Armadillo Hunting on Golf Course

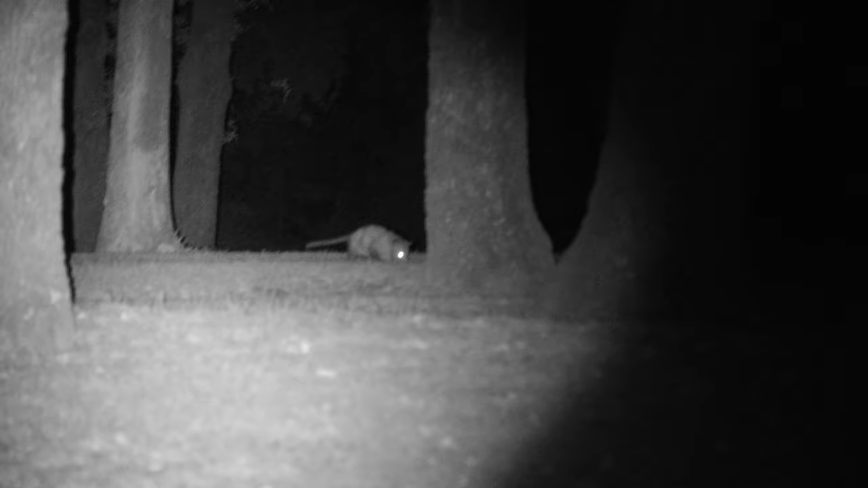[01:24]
That's a f***ing possum. He's behind a tree.
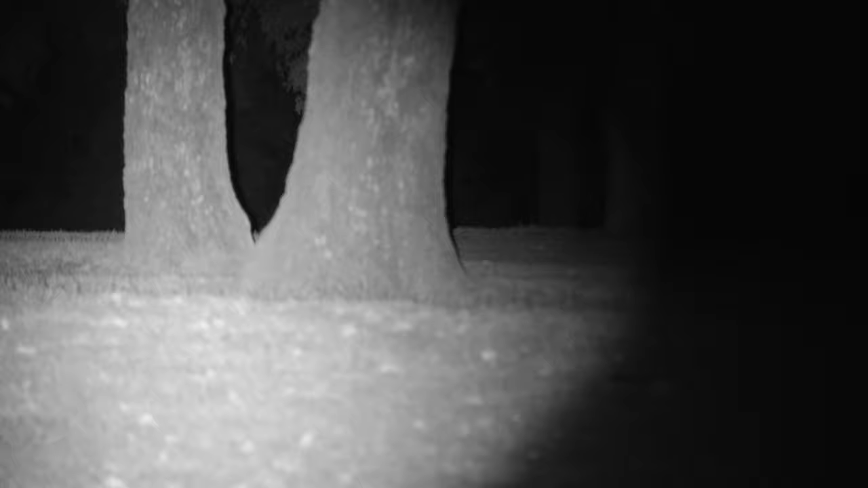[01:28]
That's a f***ing possum. They told us we could come shoot armadillos.
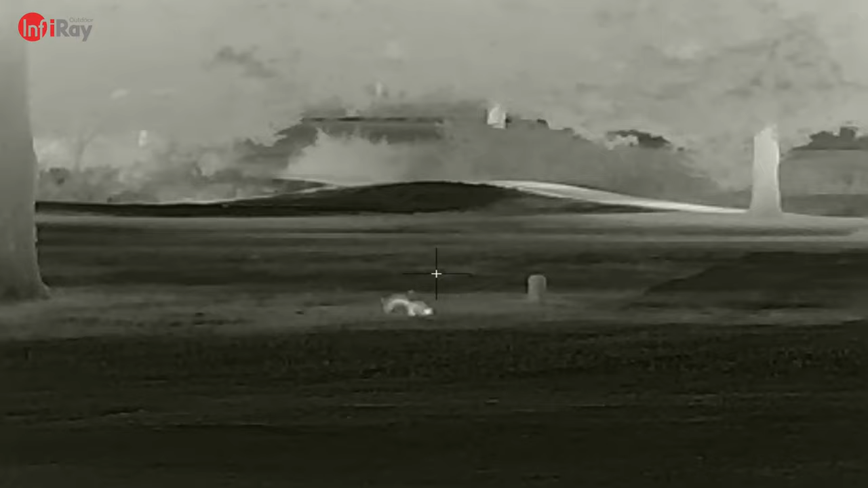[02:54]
Oh, how dead is it? Oh, how dead is it? Oh, how dead is it? We got our first armadilla spotted.
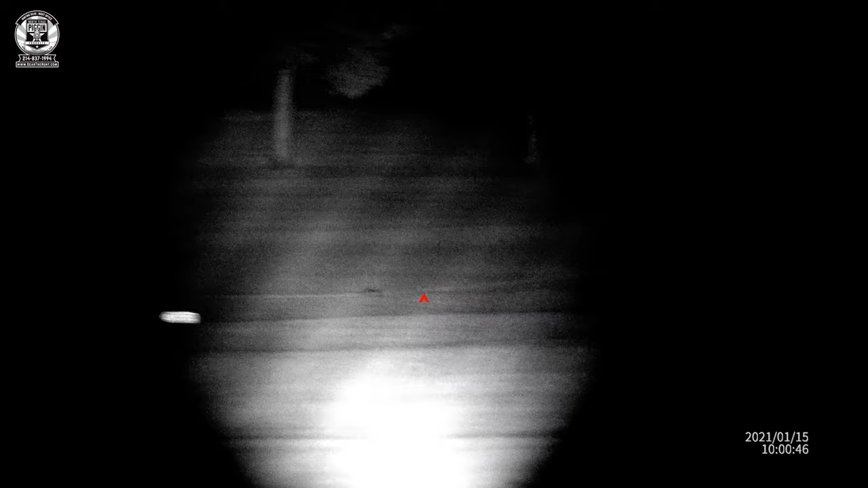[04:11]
yeah he's right there now the main thing is the focus on the i-R okay
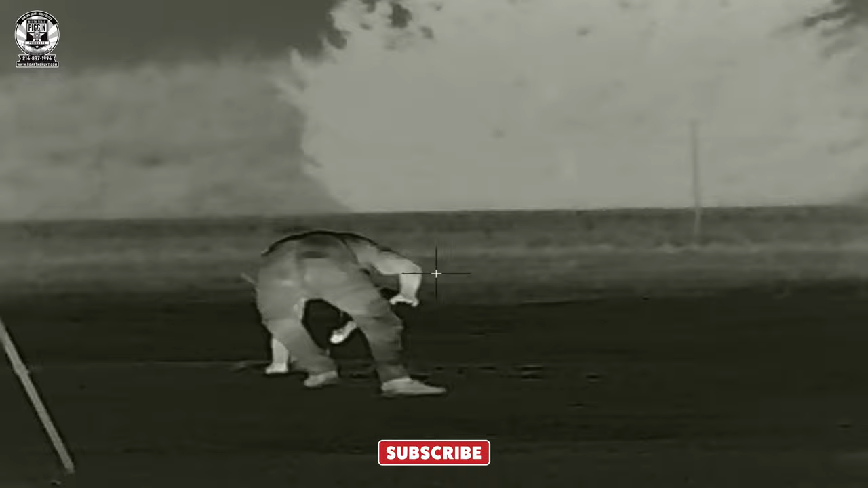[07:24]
I'm getting closer. We can kill him now, Bill.
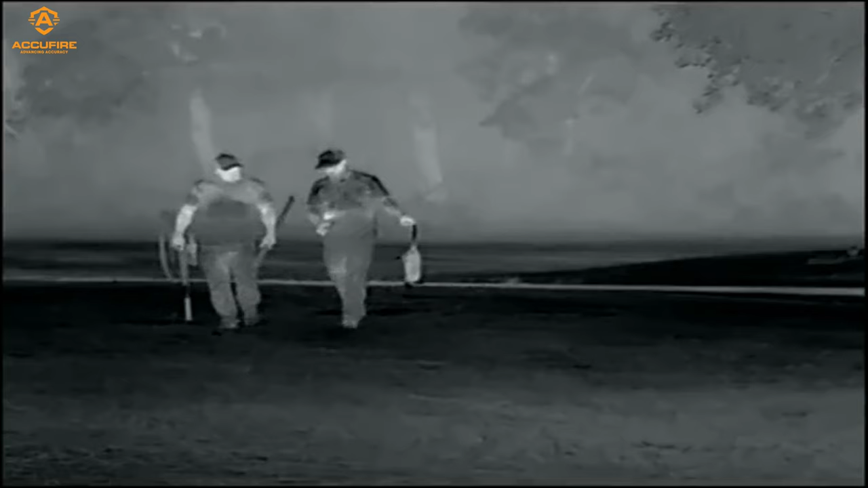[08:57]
We got a lot of armadillos. Skunk. Skunk.